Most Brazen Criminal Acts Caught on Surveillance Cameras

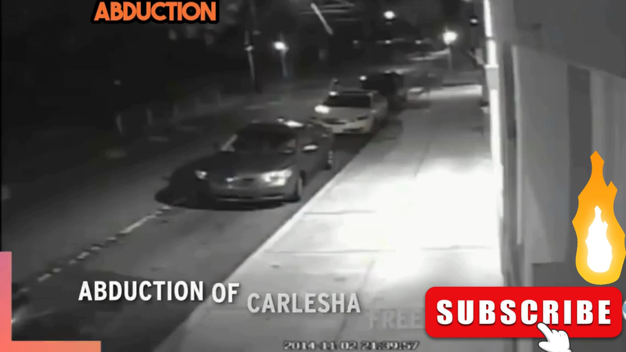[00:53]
Abduction of Carlicia Freeland Gaither On a quiet Sunday night in November 2014,
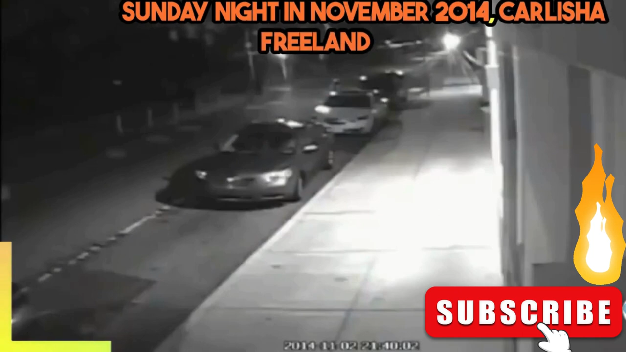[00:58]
Carlicia Freeland Gaither was walking down a nearly desolate Philadelphia street when she was suddenly grabbed by Delvin Barnes.
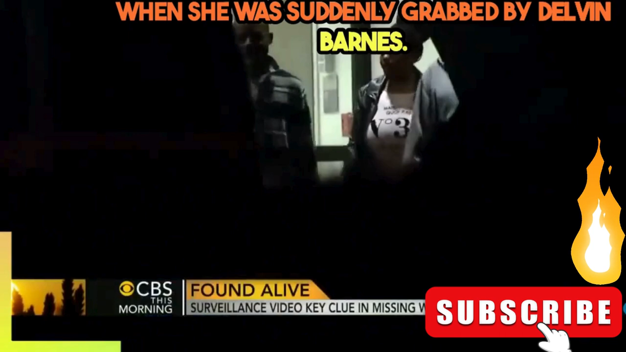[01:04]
22-year-old Carlicia Freeland Gaither survived this vicious abduction and nearly 72 hours with her captor. Security cameras had recorded Barnes' car pulling up just moments before the kidnapping.
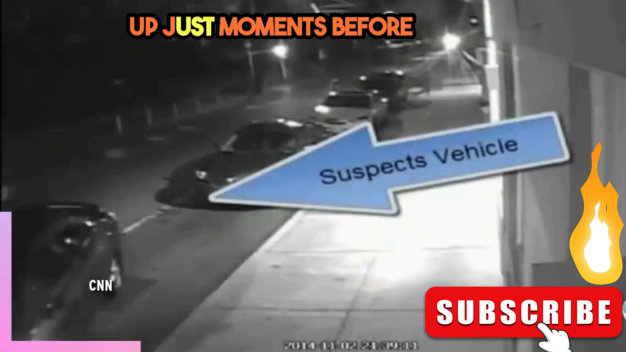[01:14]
In the harrowing footage, Freeland Gaither puts up a fight as she screams, kicks, and even smashes the car windows in a desperate bid to escape.
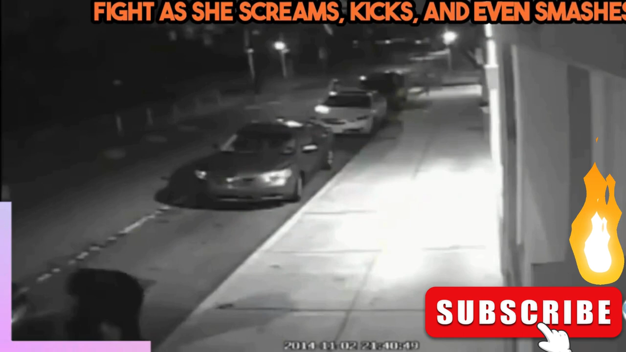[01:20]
Despite her efforts, she's ultimately forced in and driven away. The nursing assistant was just blocks from home when she was snatched Sunday night in North Philadelphia.
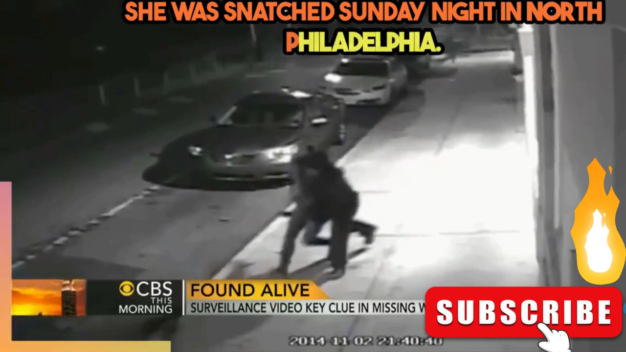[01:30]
Fortunately, this story has a happy ending. Thanks to tips from the public, authorities identified Barnes and tracked his car to Maryland.
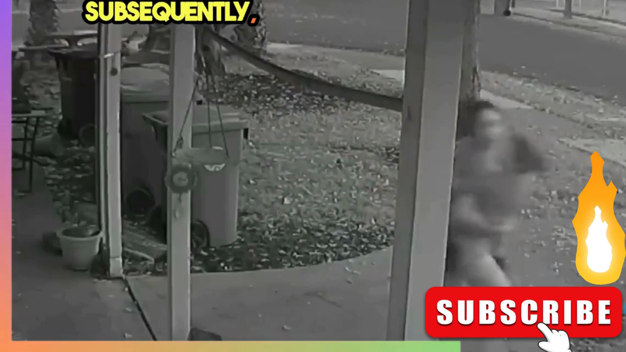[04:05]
Subsequently, he chased after the woman and forcibly snatched her child, Leo Norvell, out of her arms.